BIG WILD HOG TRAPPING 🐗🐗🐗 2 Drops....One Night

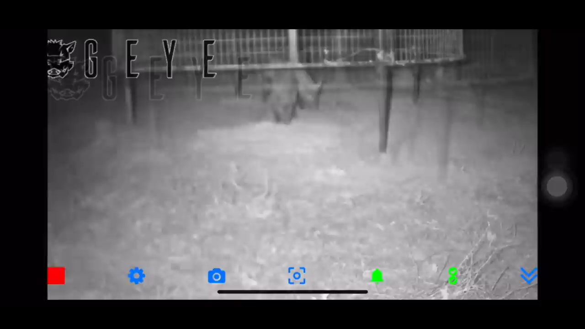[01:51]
And his buddy just kind of stays out on the edge and just won't act right. And then forever he gets right behind him and I just can't see exactly where his head is sometimes. So I wait and wait and wait. And these things.
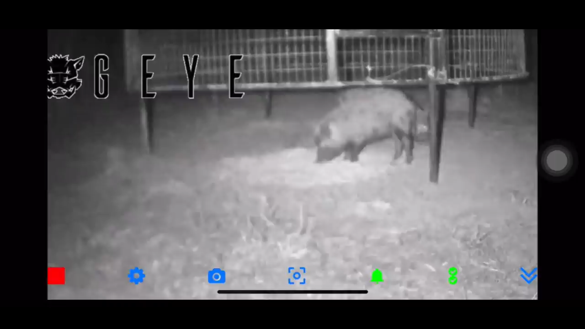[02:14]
And y'all remember we moved most of this corn the pile closer to the camera. so closer to us.
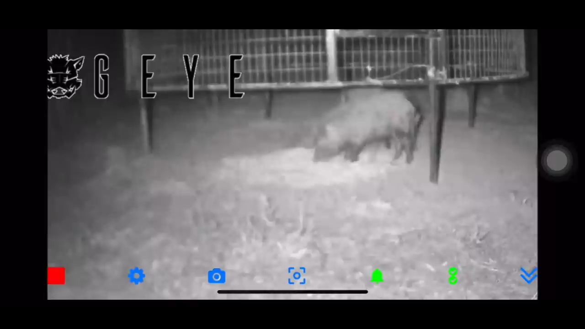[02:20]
Because normally when you drop they go straight out the backside or left or right instead of towards the camera. So this catch here is pretty interesting. Something that hadn't quite ever happened before. But it was bound to happen. Especially when you get two lightning fast hogs like these two are. But you can see back here you can kind of tell which direction he's pointed.
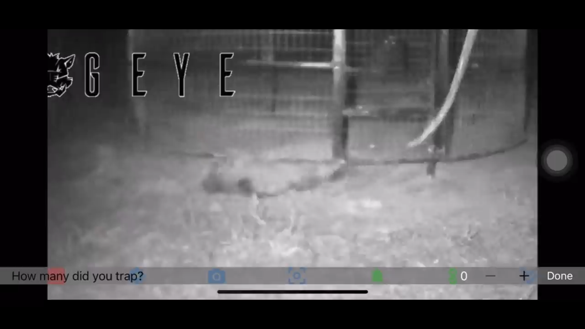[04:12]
Oh. Nope. I thought he was going to get out. And actually both hogs got under the trap. When it dropped and the other one rooted backwards and then this one just kind of hung up there right there on his quarter.
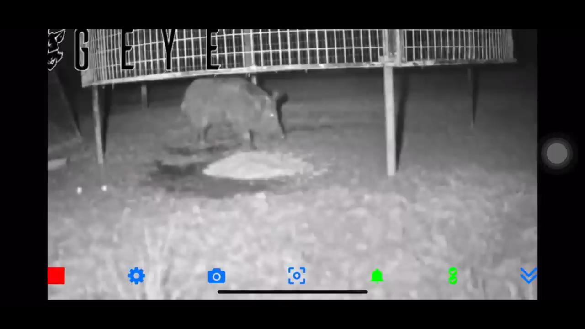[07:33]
See, he's always looking. I don't know what he's hearing or seeing. When's up? What? I don't know what's going on but he is definitely he is definitely not relaxed but he is super hungry and wanting that corn right now for sure. I pop it up here and I'm gonna drop it and I just something told me not to
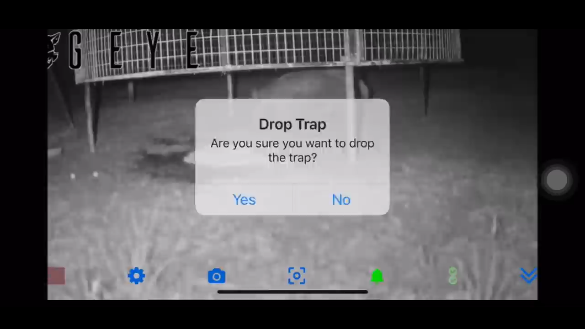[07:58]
and I said no and then he got I just I might have missed him. So I just waited kept waiting and watching. He just I'd say they're always in reverse when they like this. It's hard to catch them like this.
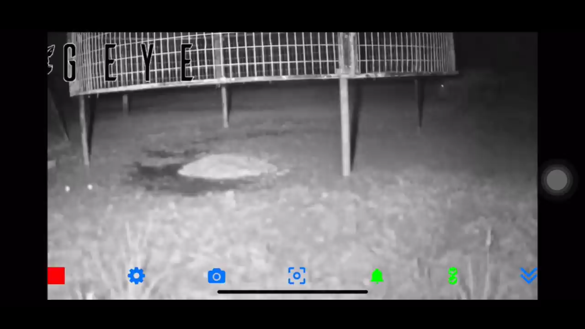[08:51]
You just he's very very spooky like an old buck or something. I just keep watching. I stayed up late with this hog fooling with him watching him go in and out and get settled in there.
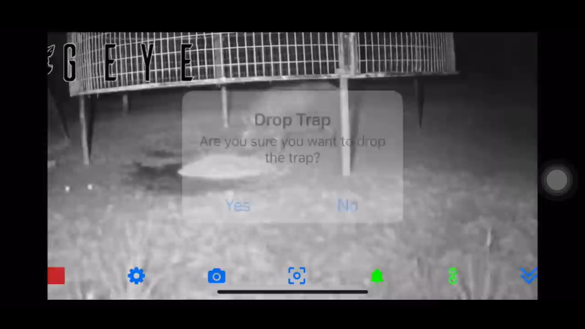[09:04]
And then I finally decide I'm ready to go to sleep. I'm gonna drop this thing. And buddy he just about made it out. But he didn't.
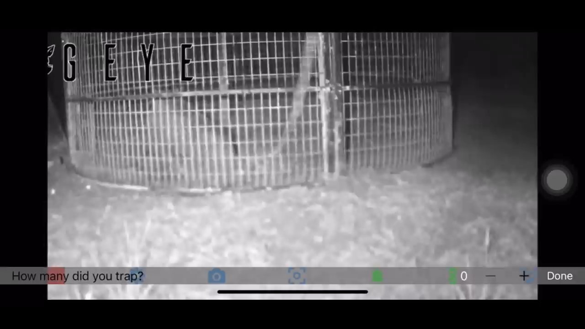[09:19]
So I would say he's waiting but he is not waiting just super patiently. He ain't liking that thing one bit.
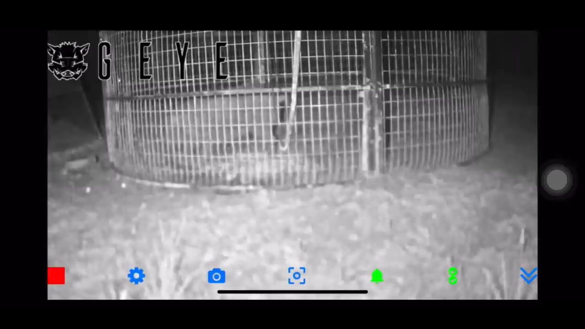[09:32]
But we waited around and got him.